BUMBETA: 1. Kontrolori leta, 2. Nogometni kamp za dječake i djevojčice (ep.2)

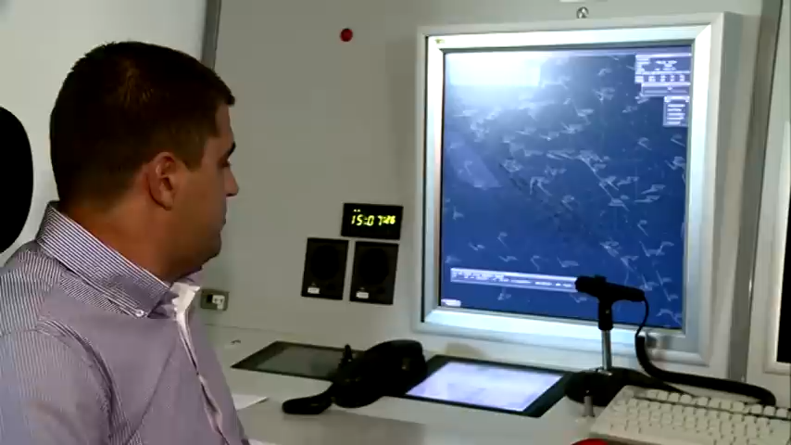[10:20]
za prijenos frekvencije, dakle preko kojih razgovaramo sa zrakoplovima i susjednim kontrolama leta. U ovom našem slučaju to je Frequentis, također jedan od najboljih sustava u ovom našem poslu u svijetu.